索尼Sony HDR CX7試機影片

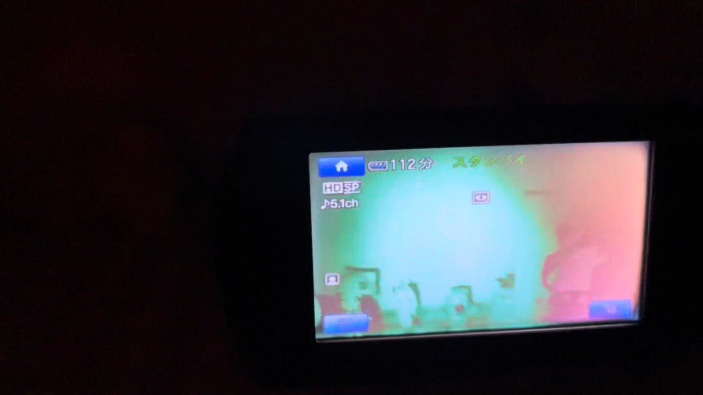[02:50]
可以很清晰的拍摄我们想拍摄的物体